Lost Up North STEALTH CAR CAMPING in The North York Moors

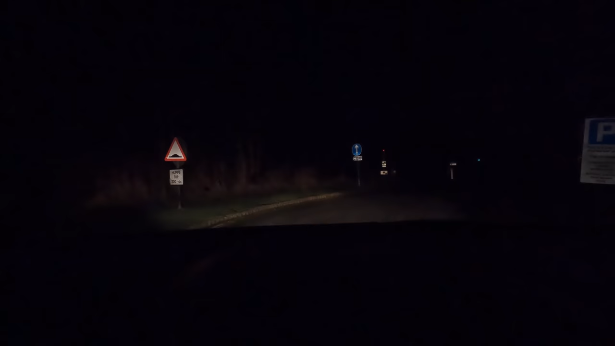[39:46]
I'm really hoping there's someone down here tonight. Starting to feel a little bit out in a new place on my own again, you know. We'll see, we'll see. Yeah, well, I don't know how much you see of this, but we got fog. Thick fog again.
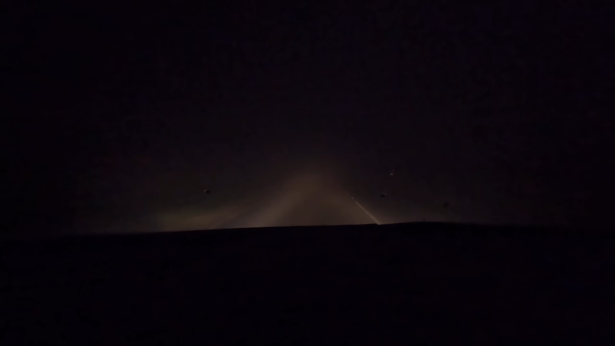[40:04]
Oi, oi, oi. It's not as bad as it was last week, but it's still fog.
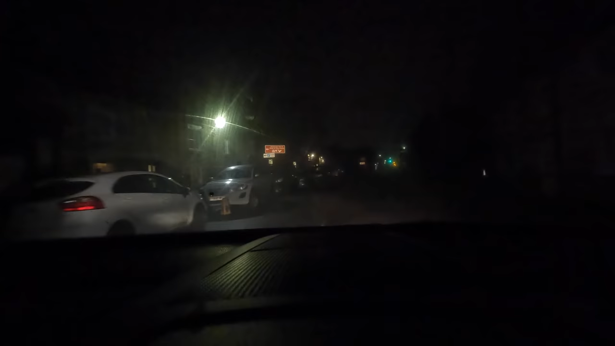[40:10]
Well, the good news is the fog's cleared a little bit.
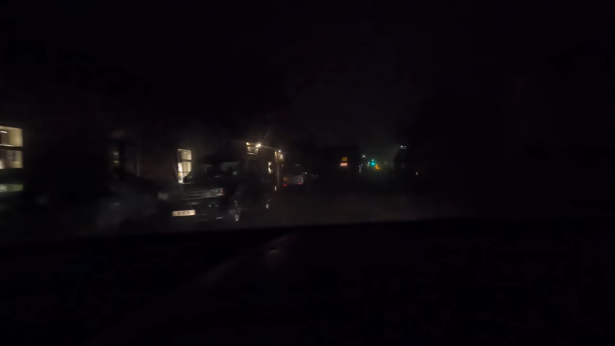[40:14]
And also, the other good news is we're kind of nearly here. We're only 2 minutes from the spot. I think it's just on the outskirts of this little village. It's supposed to be a chip shop around here somewhere. Turn left. Well, I didn't see no long stay. Oh, wow, man. Pretty close, I think. I didn't see the chip shop, gotta be honest.
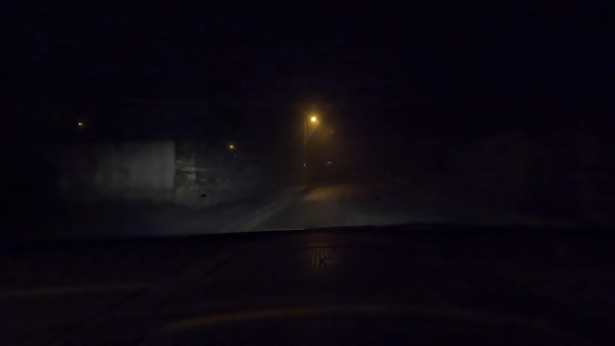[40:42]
Oh, wow, I kind of think we're here. Is this it? Coaches and HGVs, please pay at meter, cars only. Hey, I don't know where I'm going really, but yeah, this way.
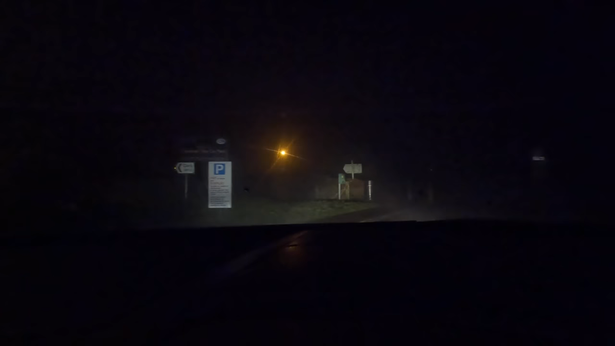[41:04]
Let's see what's going down on, mate. Oh, there's a van.